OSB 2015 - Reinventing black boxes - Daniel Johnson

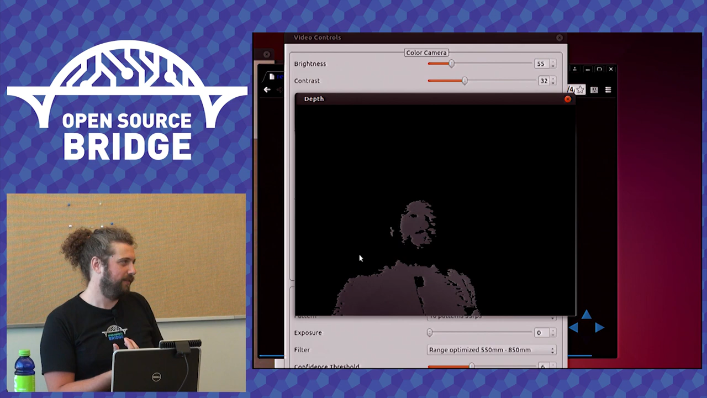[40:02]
But I decided that it was like, okay, I'm reverse engineering this. I don't even know what the interface to the camera is yet.
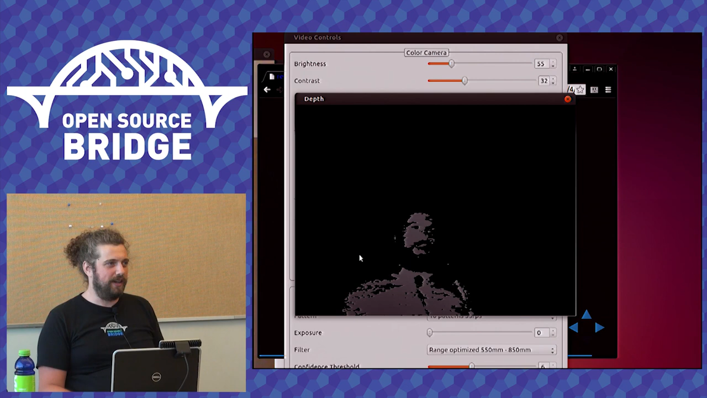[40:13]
So trying to make a sane API when I don't even know what the thing is, is I, I, as I was like, okay, that that's, that's just going to be too complicated. So I just made something that could do it and I just like hack at it when I figure something new out. It's, uh, most of the core stuff I'm pretty confident on now. So I like, okay, now it's time to make a library. So I'm, I'm like copying and pasting chunks of code out of my application into a library, but that's not ready yet.